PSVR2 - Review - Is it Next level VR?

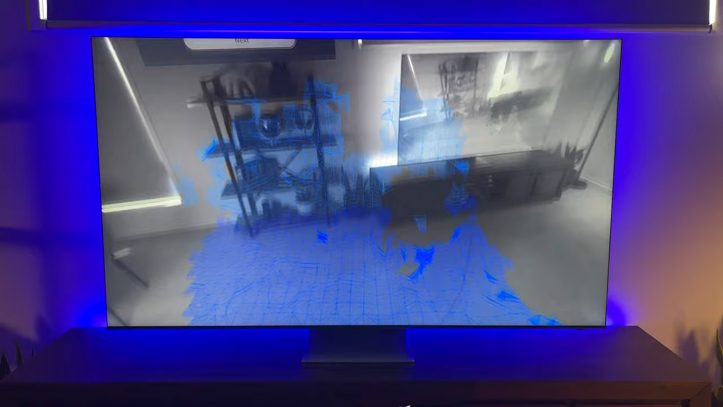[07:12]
The blue geometrics and orange pulses are a very nice touch from Sony. Once complete, if the floor appears to be floating, you can touch it with the controller to adjust up or down with the control stick.